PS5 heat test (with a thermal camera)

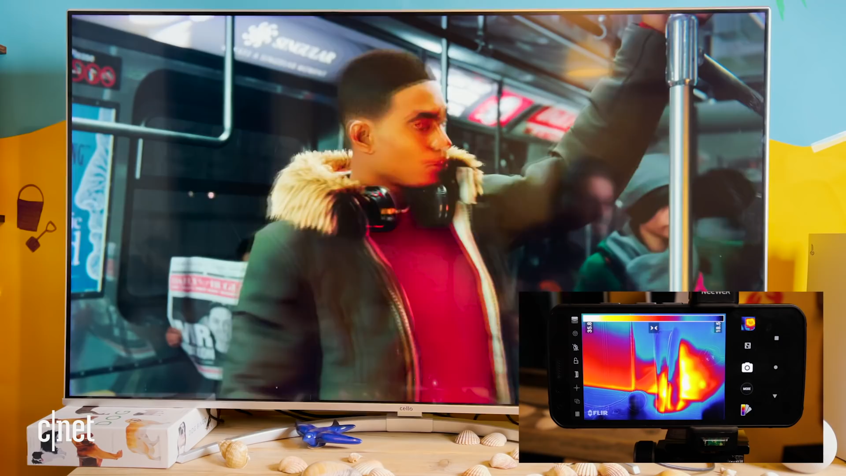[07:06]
Now I have already seen that the console is heating up quite a bit and just in taking us to the opening screens of the game.
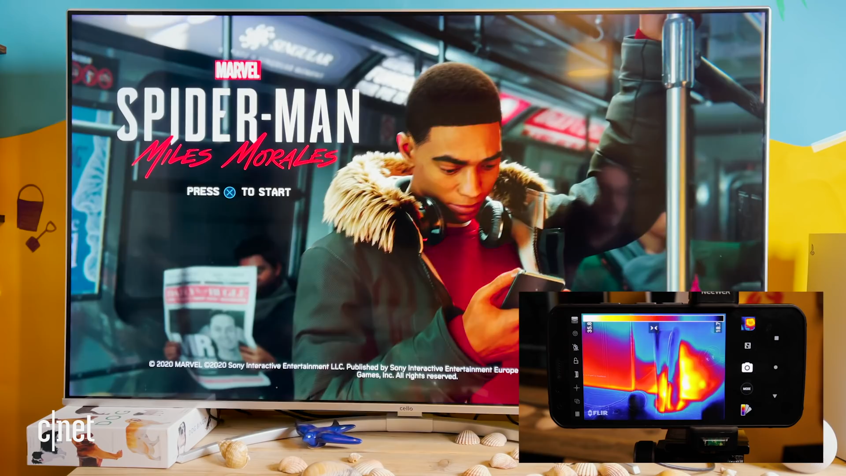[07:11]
If we can take a look at the temperature, we're at 35 and a half degrees C.
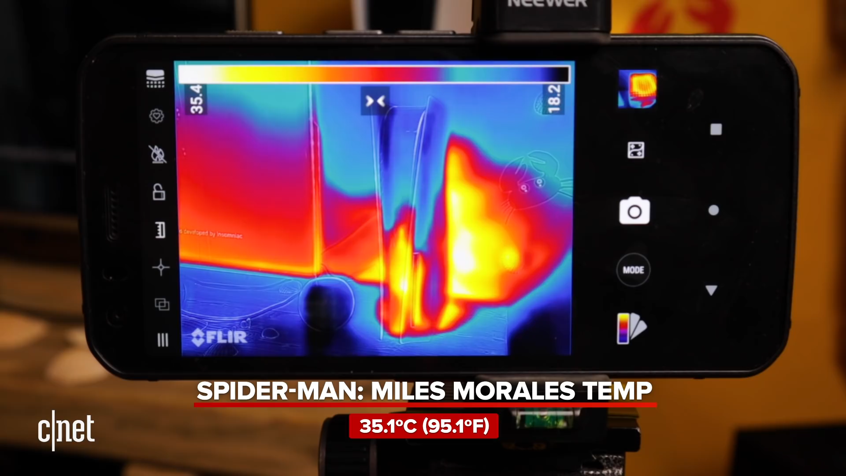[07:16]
Again, very much focusing around the back of the console down here.
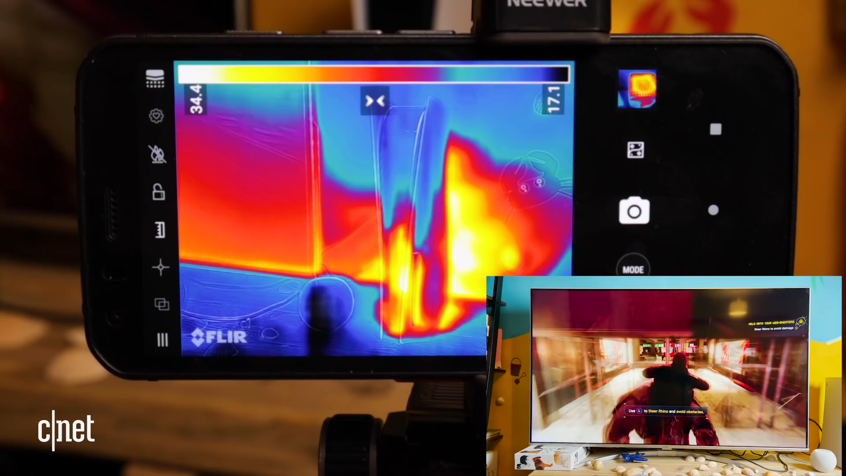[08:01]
I played around 25 to 30 minutes of Spider-Man and definitely was the most demanding game that I played. We got temperatures up to around 35, 36 degrees C, which really isn't too bad.